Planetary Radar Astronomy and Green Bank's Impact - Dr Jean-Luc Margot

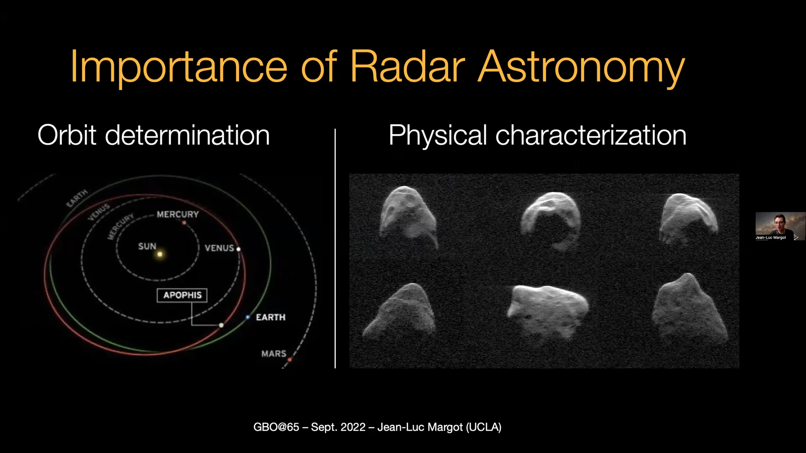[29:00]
This is images of the asteroid 1999 JM8, a slowly non-principle axis rotator that was published by Lance Benner in 2008. So here's why radar is so good.